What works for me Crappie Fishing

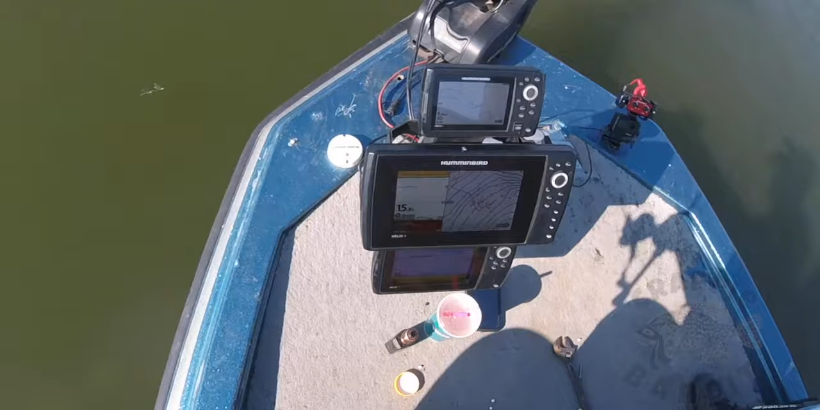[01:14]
guys I keep seeing it at 10 foot high so I'm gonna do is I'm gonna take my rod I'm gonna swing out